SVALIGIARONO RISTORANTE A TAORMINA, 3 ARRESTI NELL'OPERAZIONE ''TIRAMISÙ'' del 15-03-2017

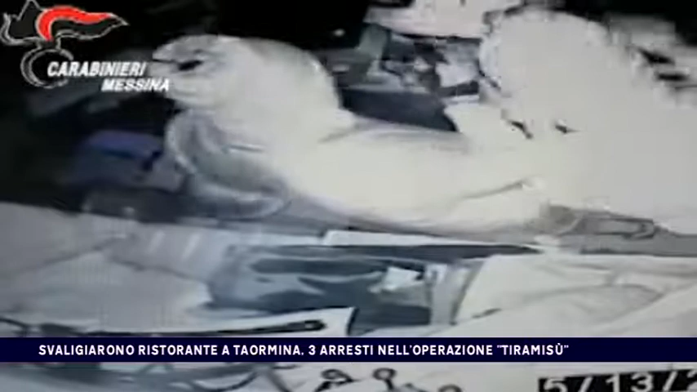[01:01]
sradicato dal muro e lanciato per essere annullato all'interno di un bidone contenente dell'acqua. Il locale, completamente messo a soquadro e quasi distrutto. I tre, poi successivamente, non avevano esitato a minacciare il proprietario,